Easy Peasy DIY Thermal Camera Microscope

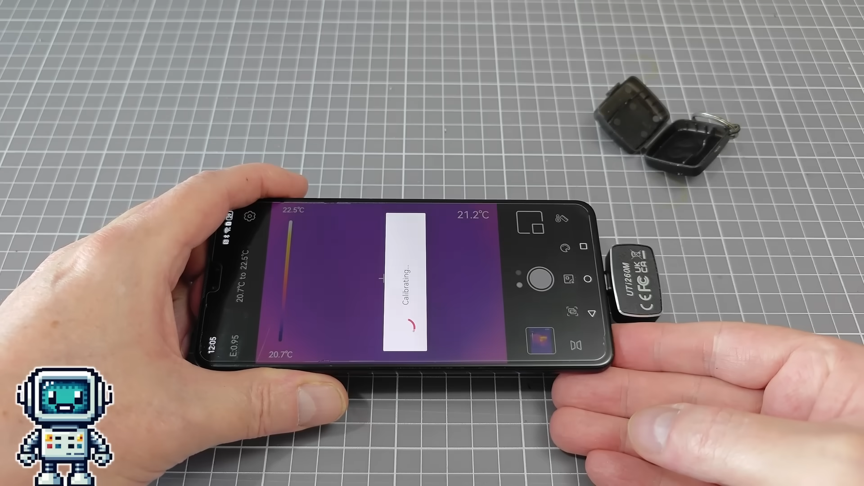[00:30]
This is a fairly simple project, and pretty much anyone can complete this themselves.
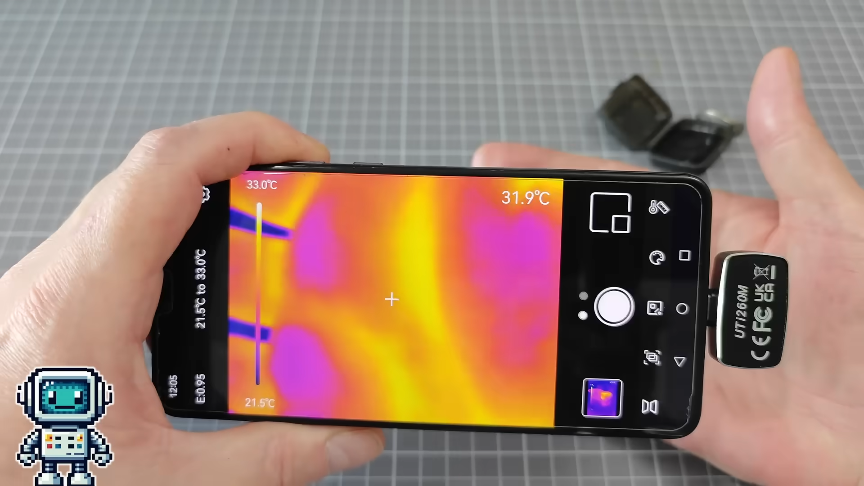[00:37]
On screen: spot 31.9°C, scale top 33.0°C, scale bottom 21.5°C
All of the parts are available on AliExpress, and the 3D printing requirements are fairly minimal.
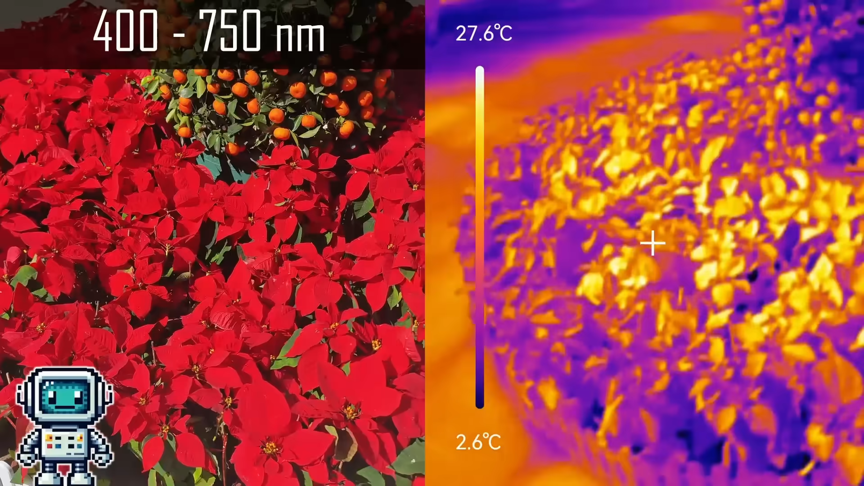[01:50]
On screen: scale top 27.6°C, scale bottom 2.6°C
Thermal cameras, give us new, and often interesting ways to see the world around us. Human eyes are all too easily deceived,
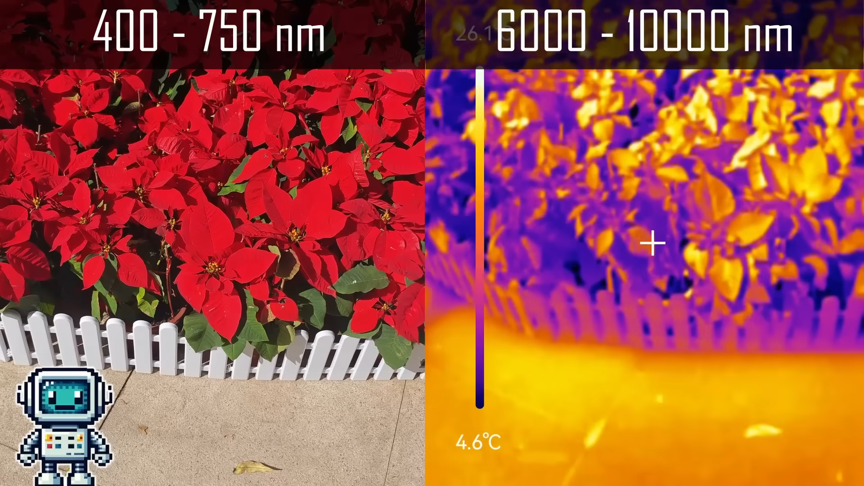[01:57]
On screen: scale bottom 4.6°C
when you can only visualize in such a limited amount of the electromagnetic spectrum.
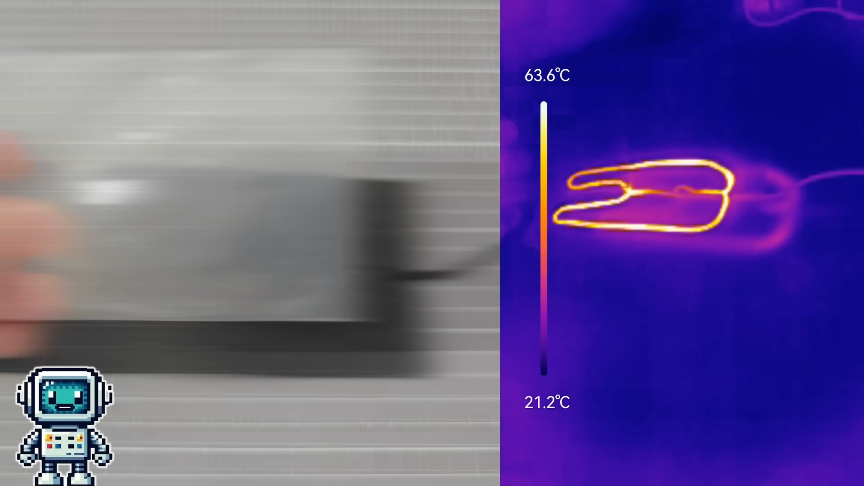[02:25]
On screen: scale top 63.6°C, scale bottom 21.2°C
Some materials, which are transparent to visible wavelengths, will also pass thermal infrared rays as well, such as this polythene bag.
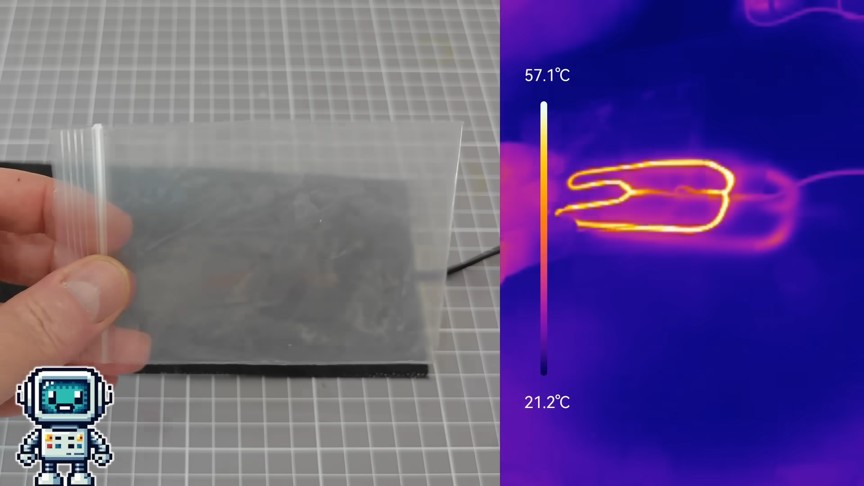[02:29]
On screen: scale top 57.1°C, scale bottom 21.2°C
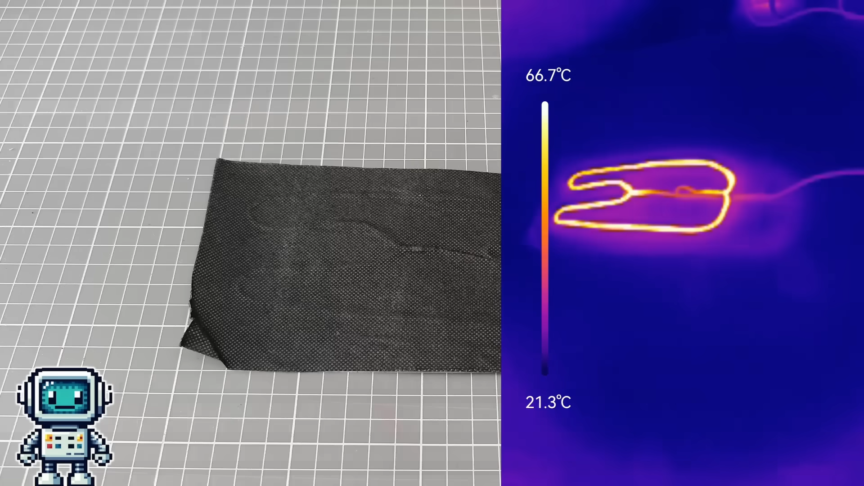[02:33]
On screen: scale top 66.7°C, scale bottom 21.3°C
But, if we make the polythene black colored, the visible light will be blocked.
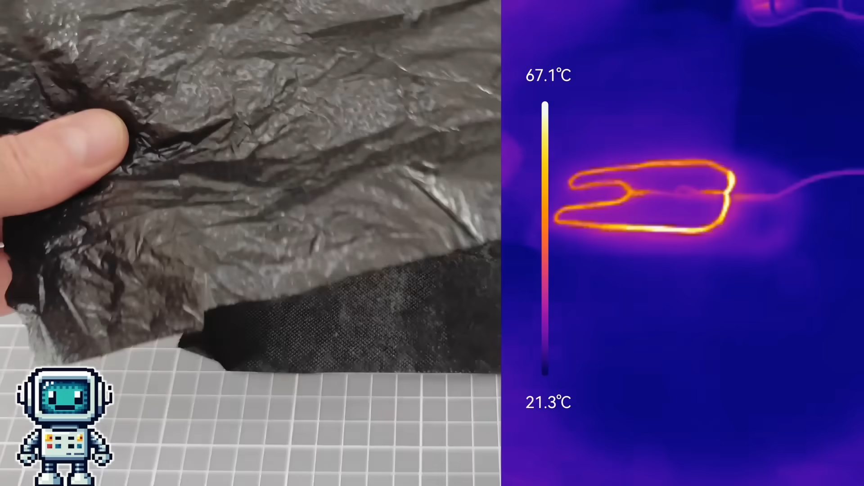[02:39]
On screen: scale top 67.1°C, scale bottom 21.3°C
However, the thermal radiation can still pass unimpeded.
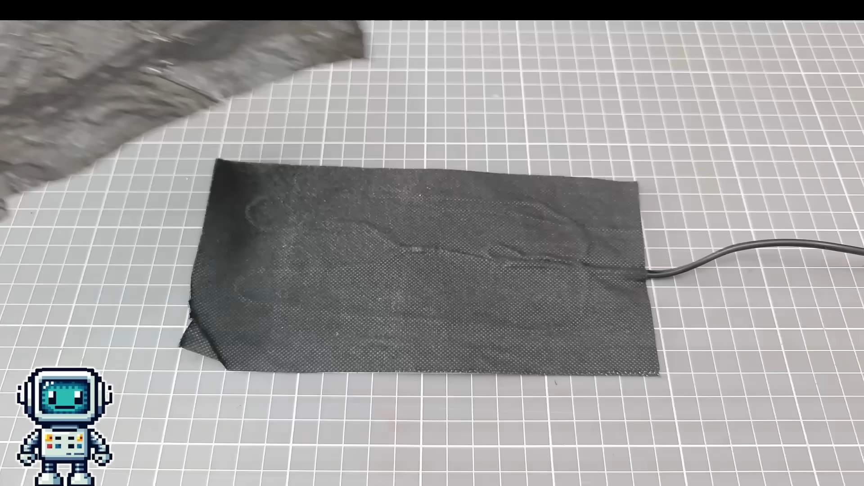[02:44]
Other materials, can be translucent to both visible and thermal photons,
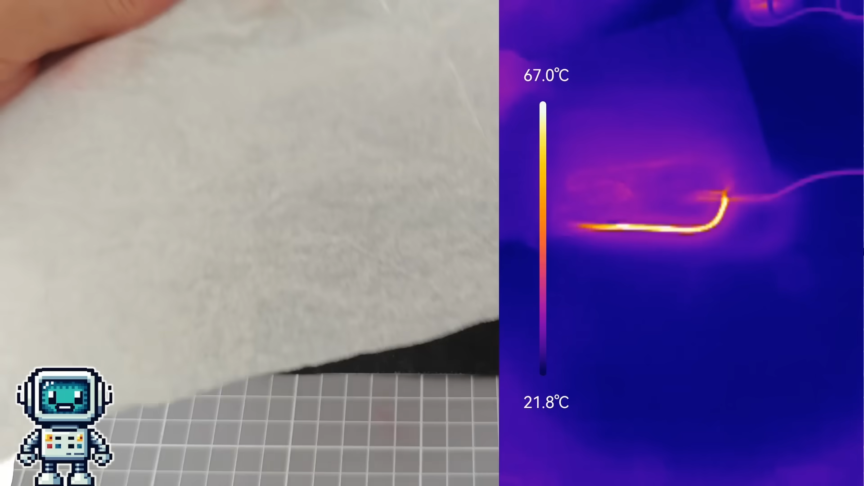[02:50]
On screen: scale top 67.0°C, scale bottom 21.8°C
such as this sheet of tissue paper.
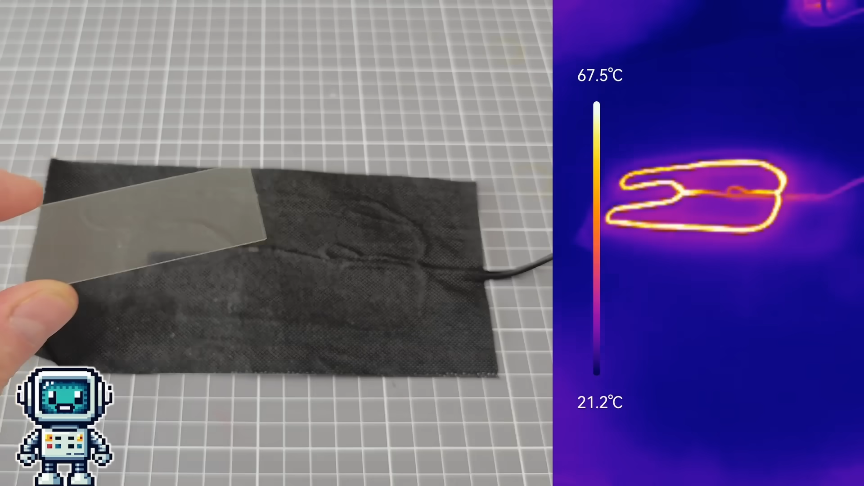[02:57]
On screen: scale top 67.5°C, scale bottom 21.2°C
This glass microscope slide, is highly transparent to visible light, but it is almost, totally opaque to thermal photons.
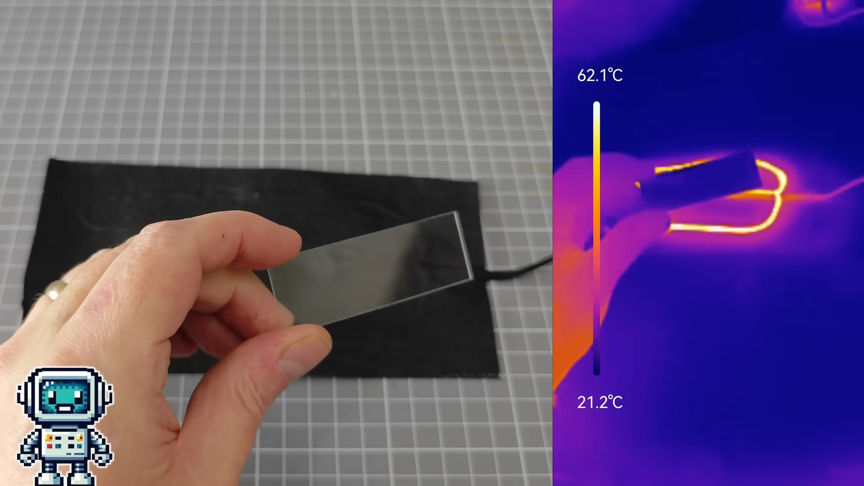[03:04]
On screen: scale top 62.1°C, scale bottom 21.2°C
This presents a serious problem for our microscope project. To build a microscope, we will be needing some lenses,
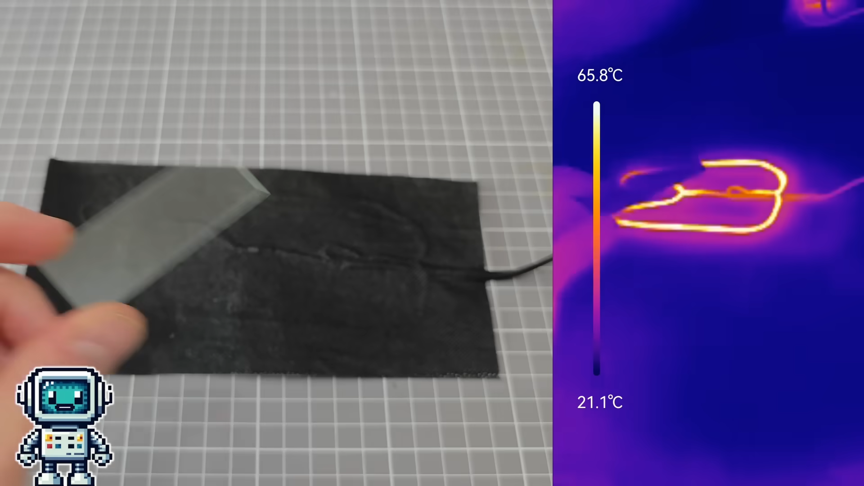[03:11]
On screen: scale top 65.8°C, scale bottom 21.1°C
and clearly we cannot use a traditional glass lens.
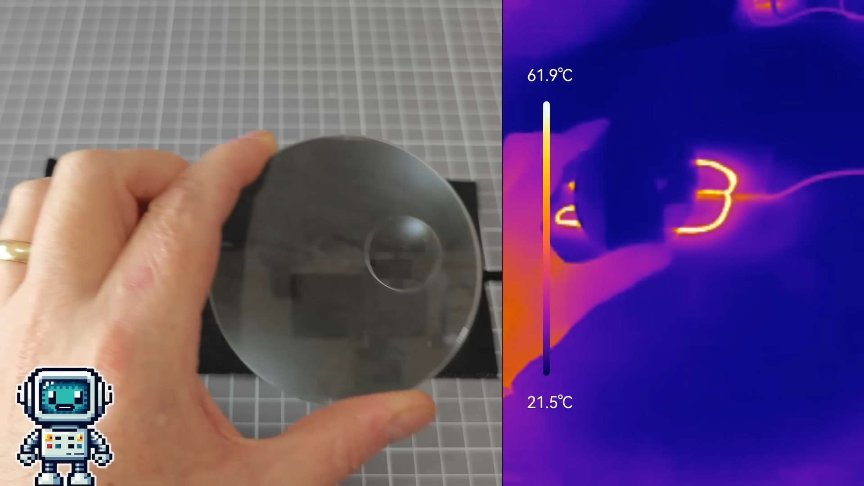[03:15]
On screen: scale top 61.9°C, scale bottom 21.5°C
This glass magnifying lens is not only opaque to thermal rays,
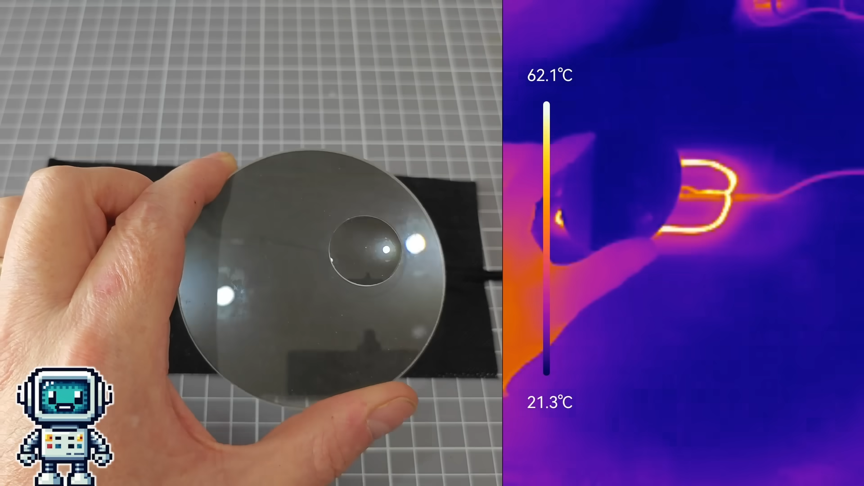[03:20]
On screen: scale top 62.1°C, scale bottom 21.3°C
but it is also pretty reflective at those wavelengths, so in other words, traditional glass lenses are completely useless for this application.
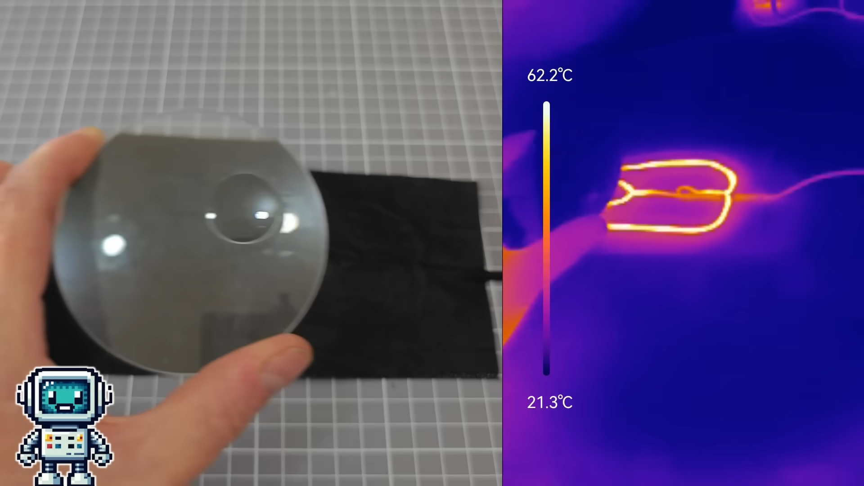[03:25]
On screen: scale top 62.2°C, scale bottom 21.3°C
This small shiny disc, is made of a metal called germanium.
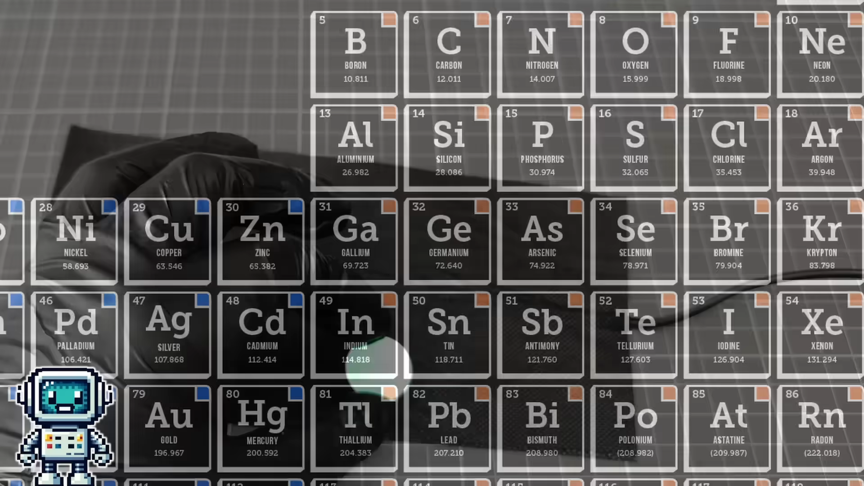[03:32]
Like other solid metals it is totally opaque to visible light,
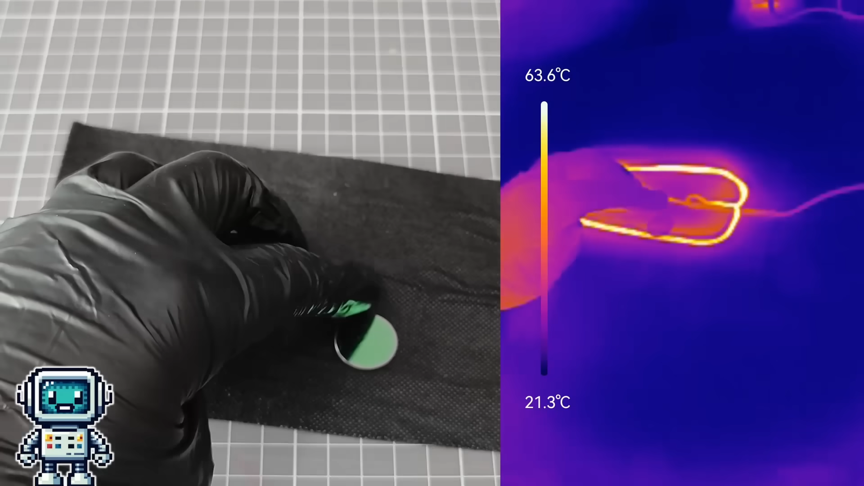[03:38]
On screen: scale top 63.6°C, scale bottom 21.3°C
but for thermal infrared light, it is highly transparent.
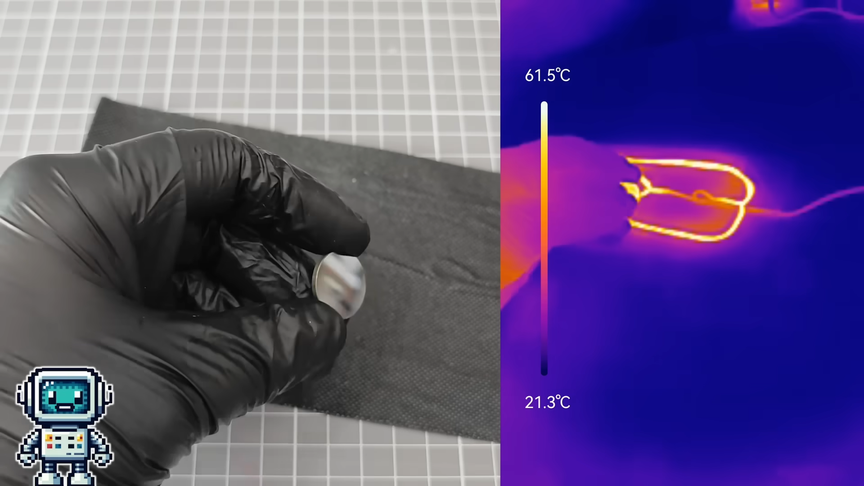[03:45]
On screen: scale top 61.5°C, scale bottom 21.3°C
This particular germanium disc, has been formed into a suitable shape to be a lens.